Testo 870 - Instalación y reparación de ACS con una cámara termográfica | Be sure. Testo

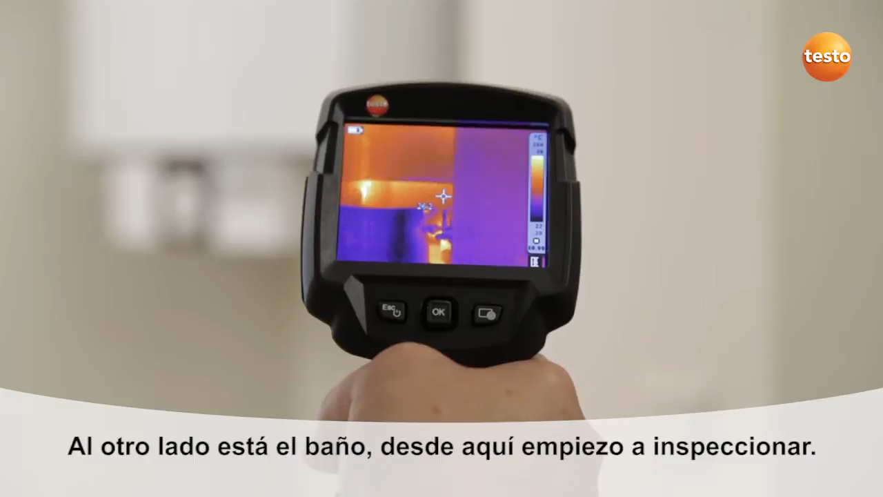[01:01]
The pressure test has shown that the leak must be in the hot water pipe.
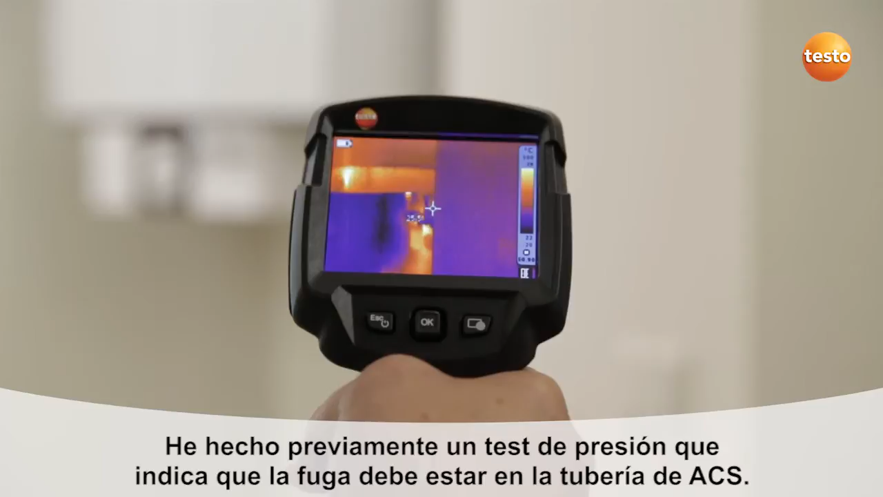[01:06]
During the renovation, the bathroom was re-tiled without replacing the pipes.
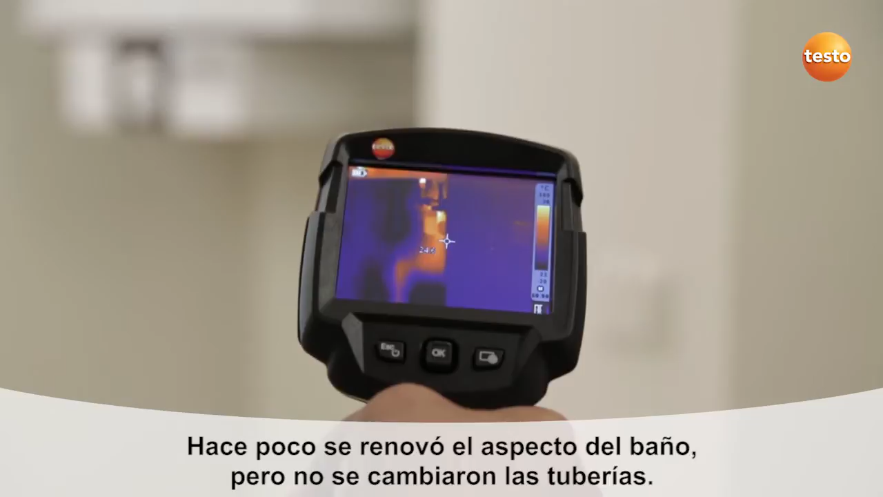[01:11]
Here we can see exactly where the pipe runs,
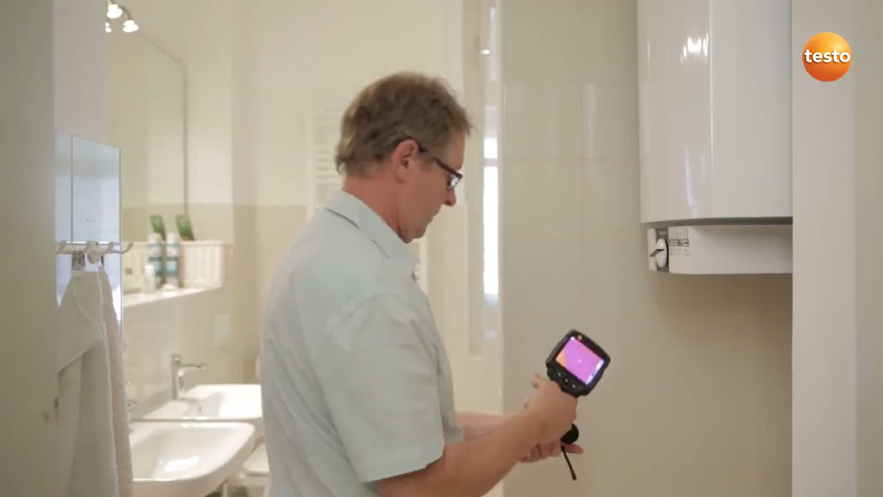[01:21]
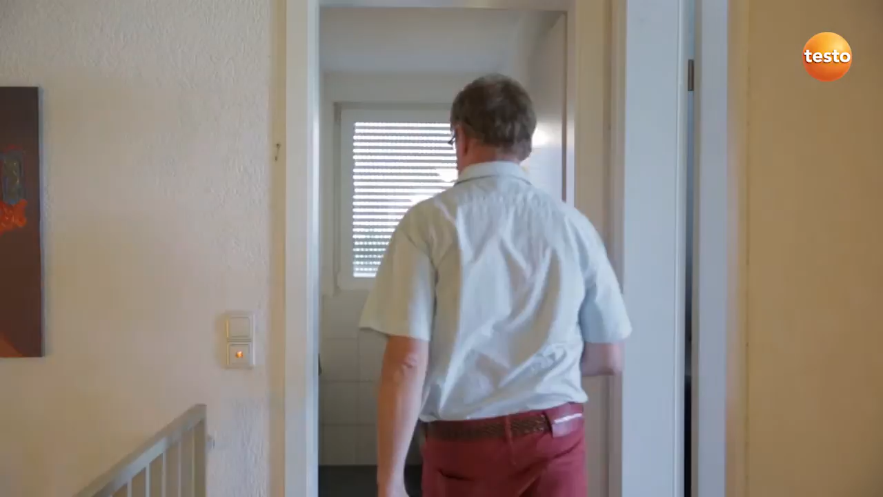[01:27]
The customer would like to enlarge the shower cabin.
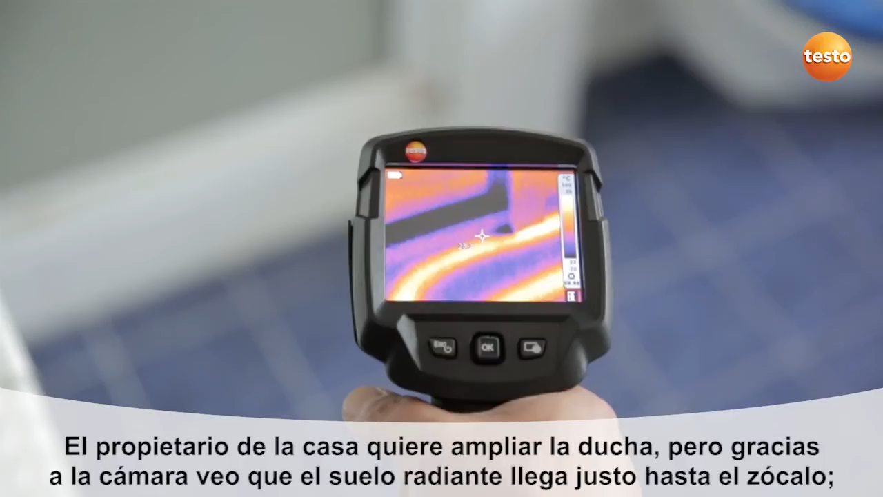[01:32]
We have underfloor heating right in front of it. You can clearly see here that the underfloor heating runs directly along the edge of the shower cabin.
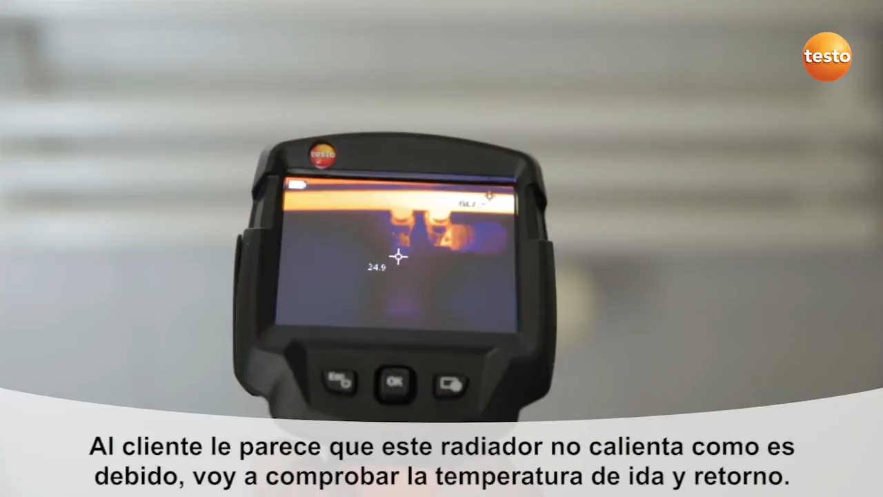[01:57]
And I'm now checking the flow and return temperature.
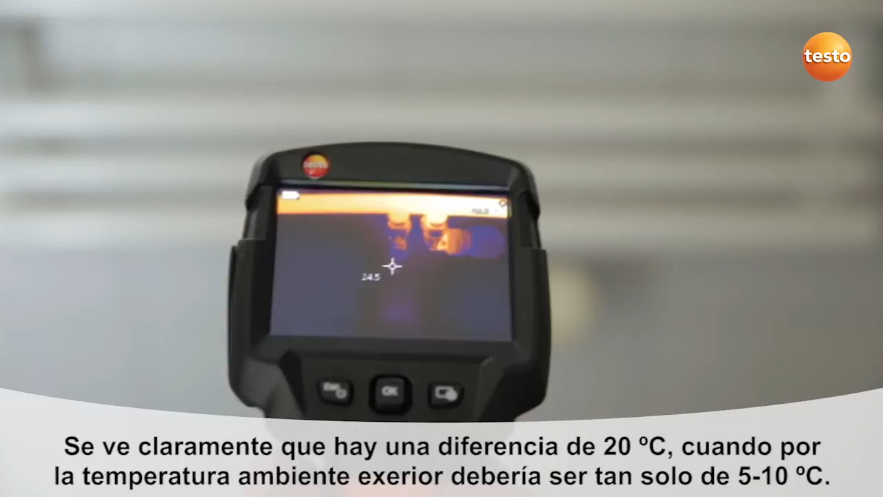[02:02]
And you can clearly see that the temperature difference between flow and return is 20 degrees Celsius. At the present outdoor temperatures, however, they shouldn't be more than 5 to 10 degrees.
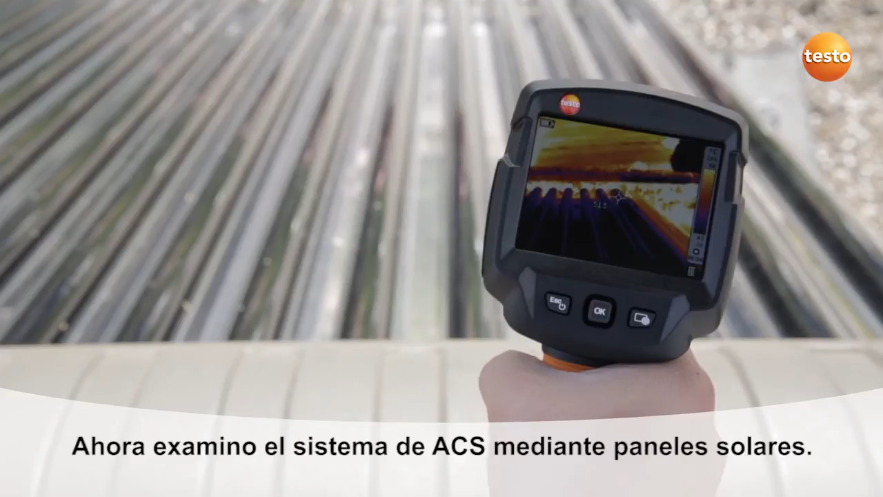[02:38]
These are tube collectors and using the thermal imager, you can very quickly check whether they are all in working order.